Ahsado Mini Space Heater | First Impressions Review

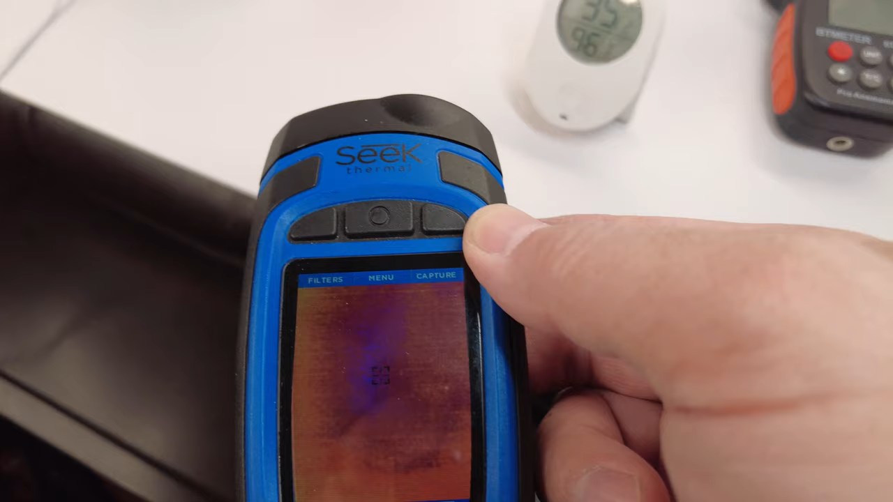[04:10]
56 56 degrees Fahrenheit and then I also have the air meter here to go ahead and check the air flow so
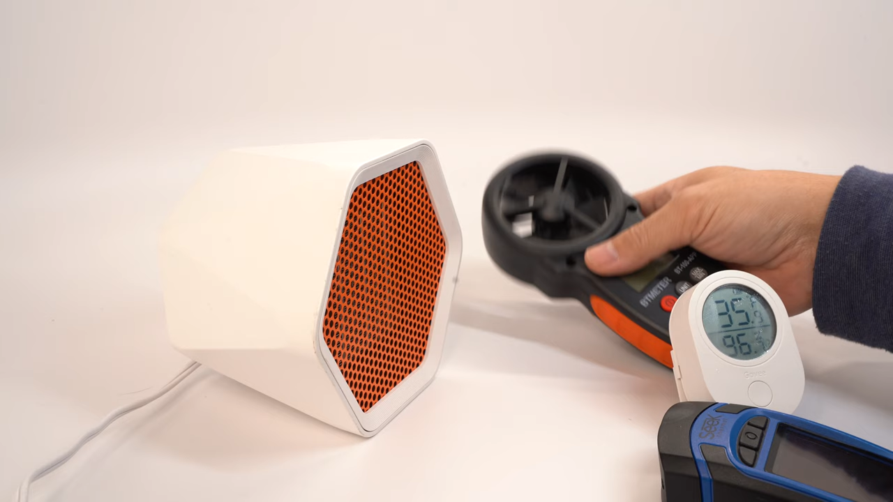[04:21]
there we go here's the test I have this power here in this power switch here in the back put that guy on and start it up okay so air flow first setting we are at
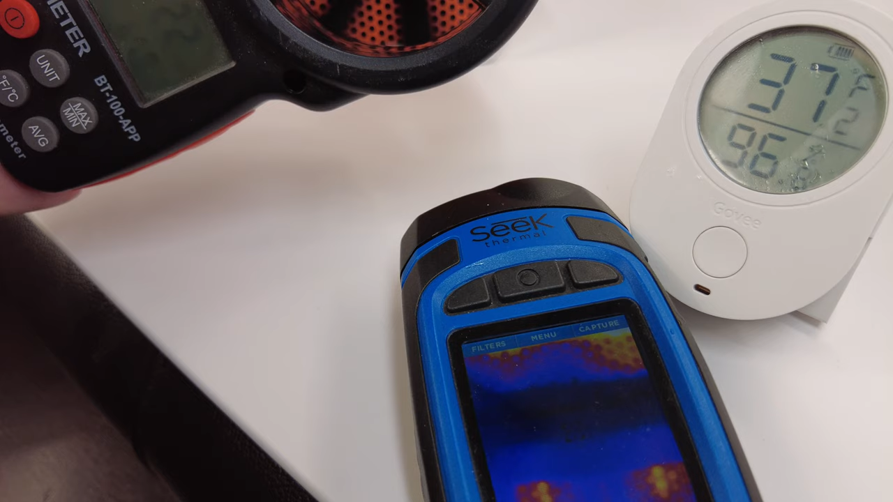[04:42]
2.6 miles per hour it's going getting hot at 67 degrees now 68